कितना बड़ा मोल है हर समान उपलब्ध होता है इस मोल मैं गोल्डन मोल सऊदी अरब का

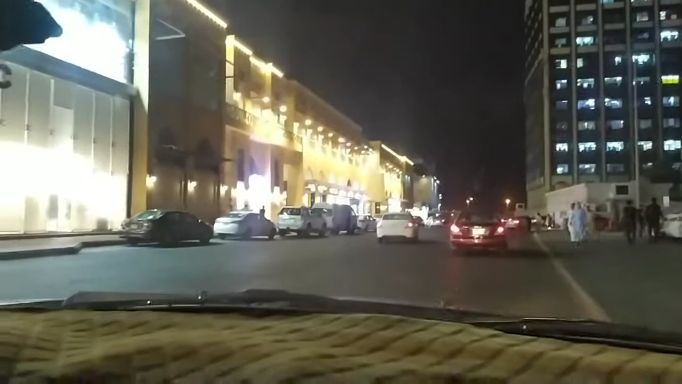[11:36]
यहां से चल दिये हम आप वापस और सारा काम हो चुका था हमारा और वापस चल दिये हैं और यह रास्ते का व्यूव है